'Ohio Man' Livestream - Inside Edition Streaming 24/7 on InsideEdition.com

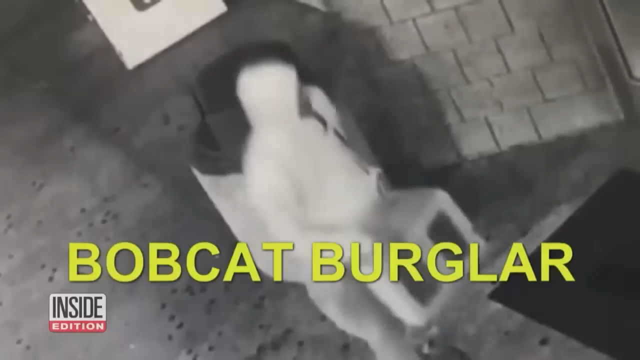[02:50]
Bobcat allegedly tried to break into a Dollar General store one night this summer and was not impressing anybody with their criminal skills.
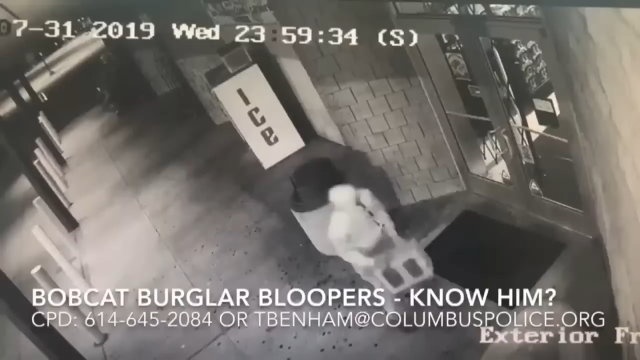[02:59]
First, the mastermind tried to break a glass door using a cinder block. That didn't work. Once more, and the block breaks. Doors are hard.
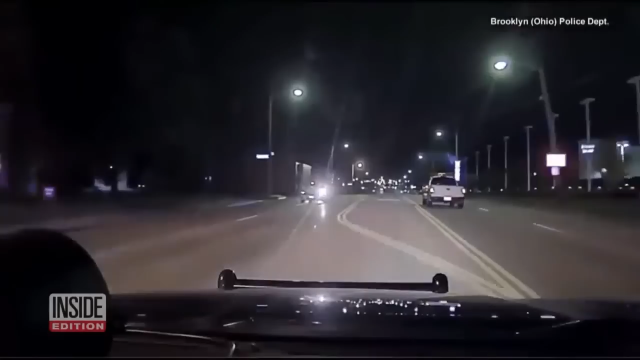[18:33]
Police in Ohio say an 11-year-old boy stole his mother's SUV and led them on a joyride, allegedly because she took away his PlayStation. The chase began when a police officer noticed someone parked in an abandoned fire station.
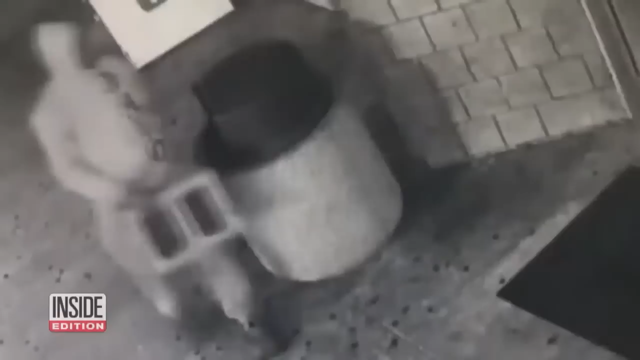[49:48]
Police in the Ohio City have dubbed this thief the Bobcat Burglar.
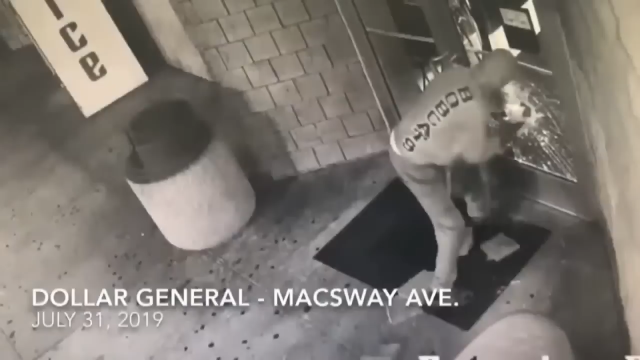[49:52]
Bobcat allegedly tried to break into a Dollar General store one night this summer and was not impressing anybody with their criminal skills. First, the mastermind tried to break a glass door using a cinder block. That didn't work. Once more, and the block breaks. Doors are hard.
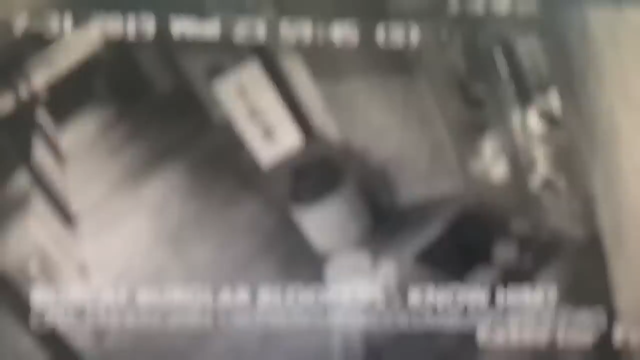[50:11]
Then, for some reason, they climbed up a rack of merchandise and there it goes, crash, ouch.